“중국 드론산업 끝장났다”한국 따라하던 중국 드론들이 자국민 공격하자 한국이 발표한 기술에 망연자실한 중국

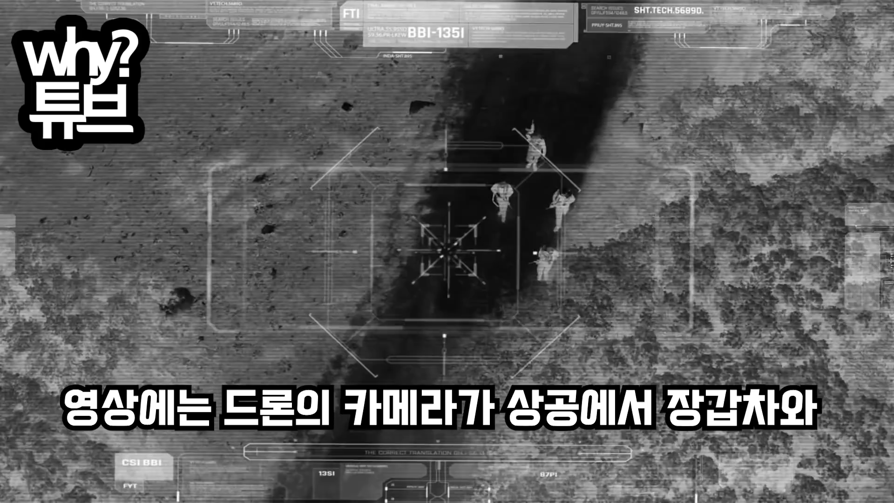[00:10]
영상에는 드론의 카메라가 상공에서 장갑차와 그 주변을 무방비 상태로 돌아다니고 있는 보병들을 비추더니
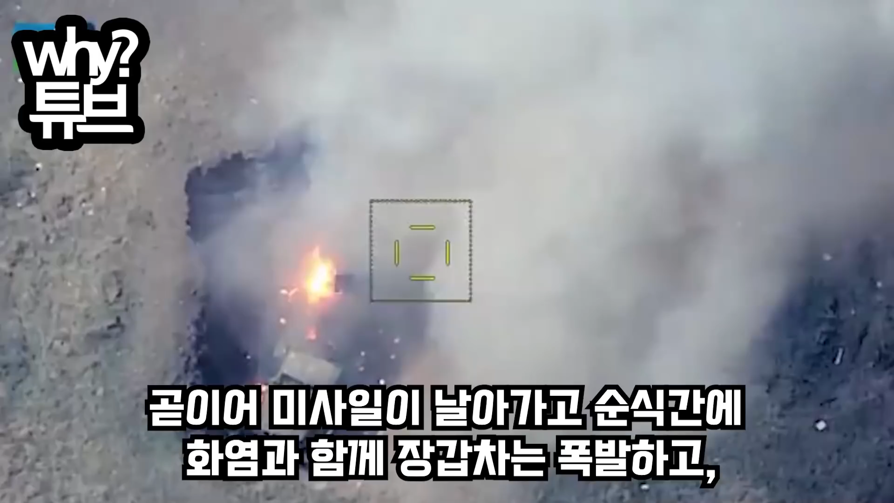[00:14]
오디오 미사일이 날아가고 순식간에 화염과 함께 장갑차는 폭발하고 주변이 아수라장이 되는 장면이 들어 있었습니다.
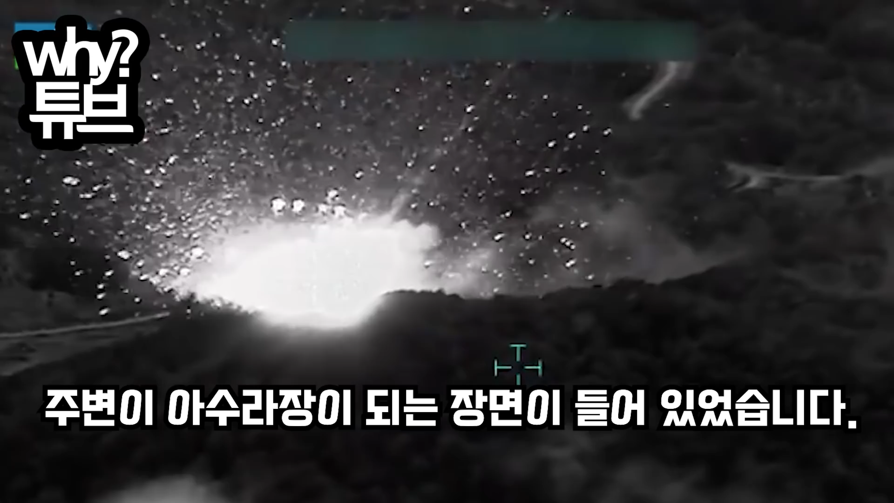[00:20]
아제르바이잔과 아르메니아의 분쟁에서
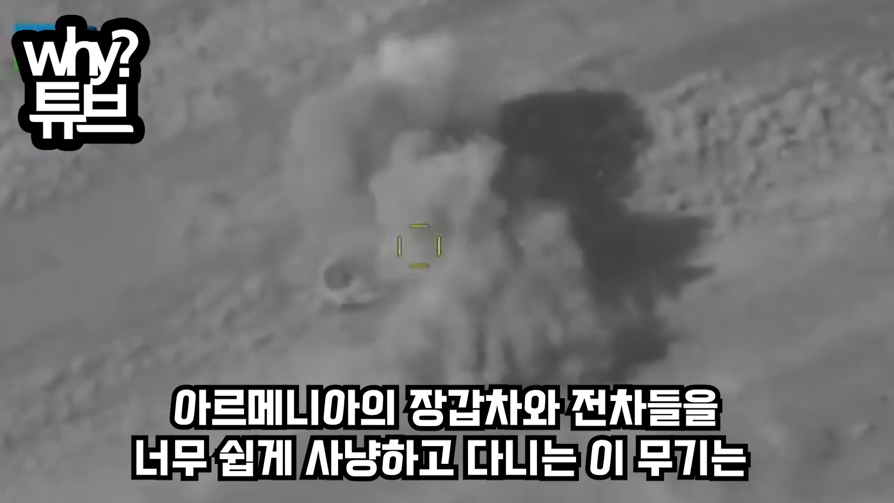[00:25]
아르메니아의 장갑차와 전차들을 너무 쉽게 사냥하고 다니는 이 무기는